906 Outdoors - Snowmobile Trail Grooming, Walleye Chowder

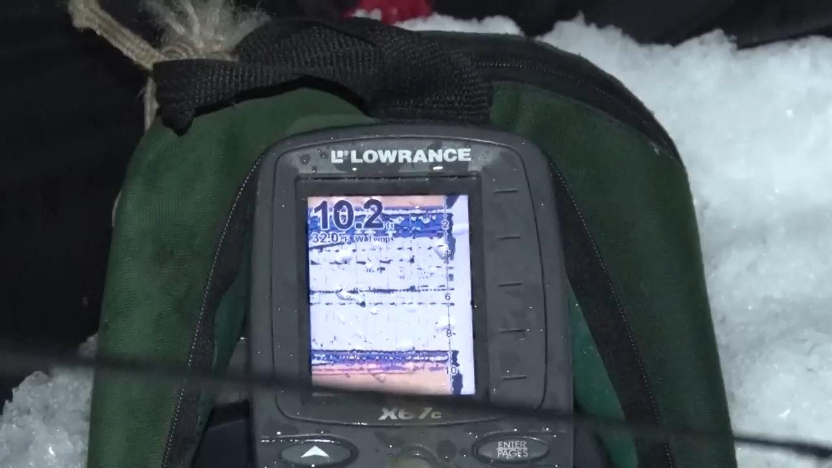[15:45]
On screen: water 32.0°F
With this, you can see that fish, you know, where he is in the water column.
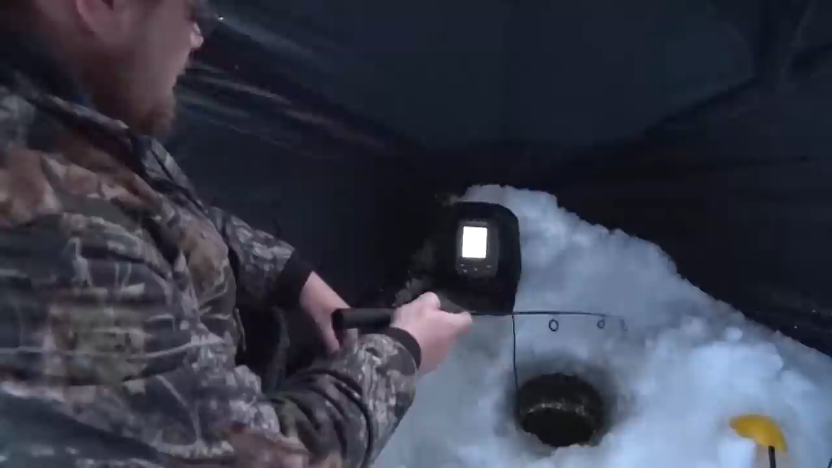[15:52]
And then you can target him directly where he's at. And without that, you're just fishing blind. You're guessing. It's a big difference.
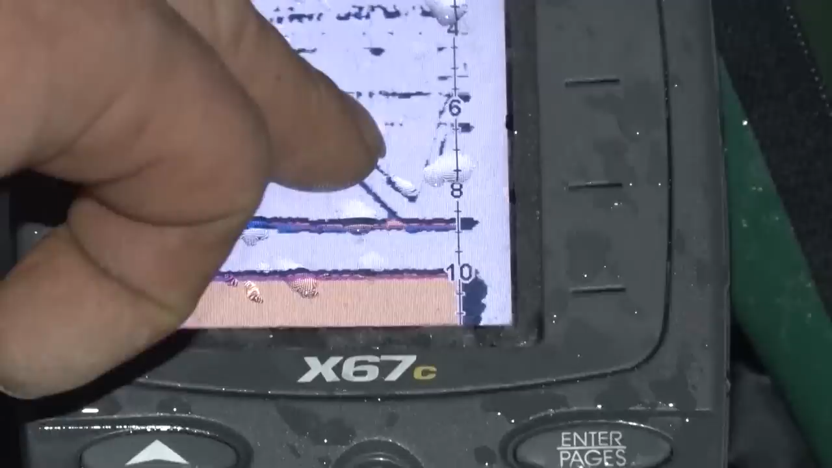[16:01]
These two lines here go up and down. That's my lure. And the solid line, that's a fish.
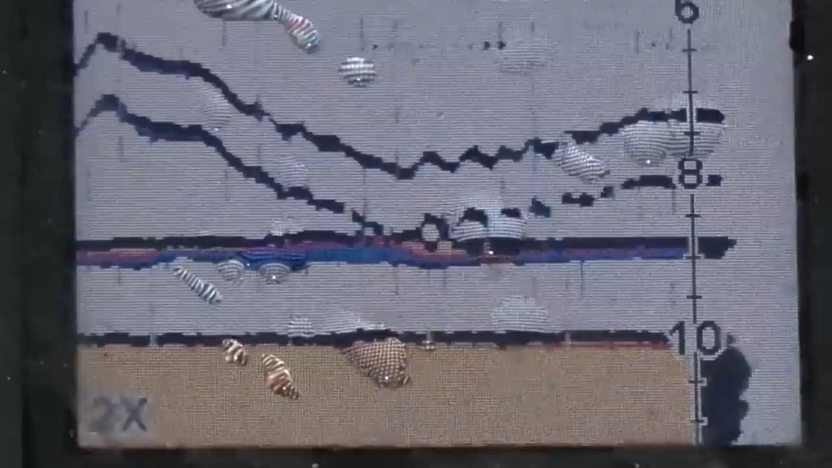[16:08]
As you jig your line above him, a lot of times, you know, you see him come up or you go down. See, he's moving, following my line.
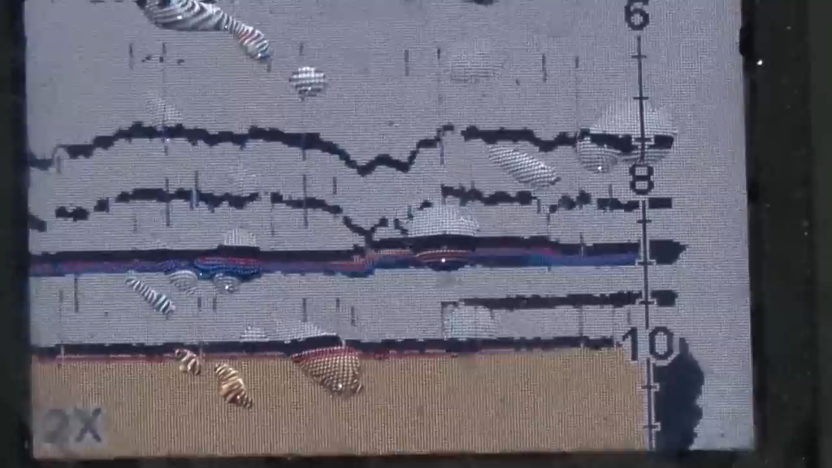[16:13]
Now, there's another one appearing on the bottom. You can put your lure right to him, but you'll see him start to follow it.
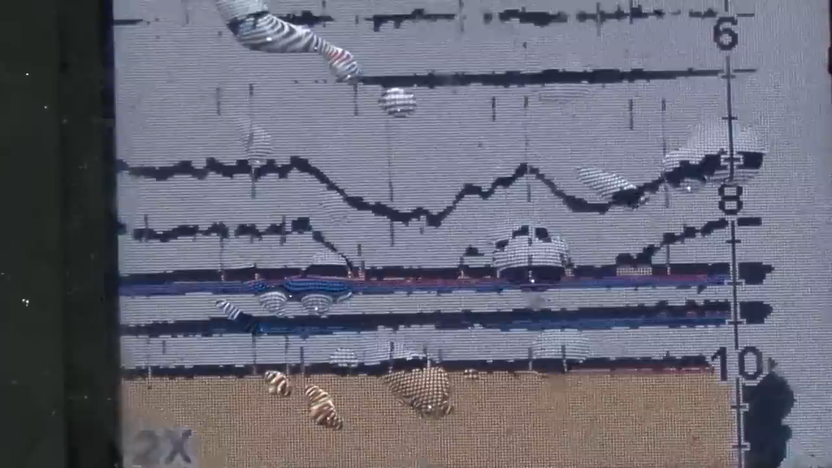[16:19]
And as they, when they get closer on it, they'll turn like that. Red distinguishes size.
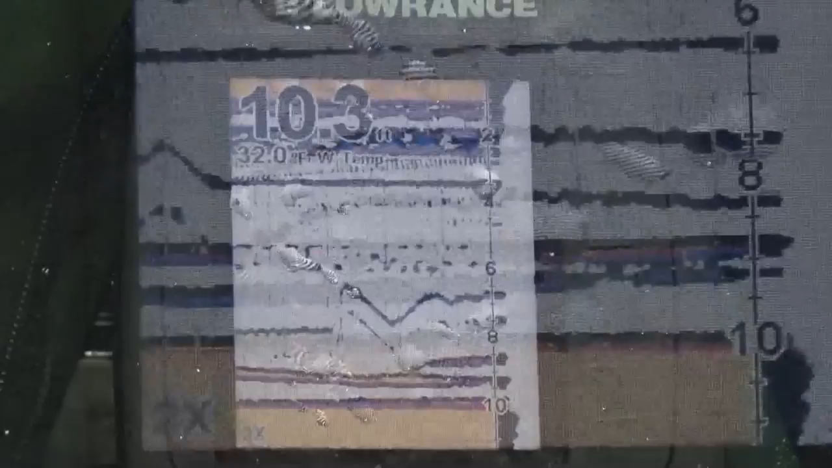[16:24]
On screen: water 32.0°F
But you see, he came right to the lure, followed it right up. Be right on top of it. See this one coming? He's coming right at it. There he is.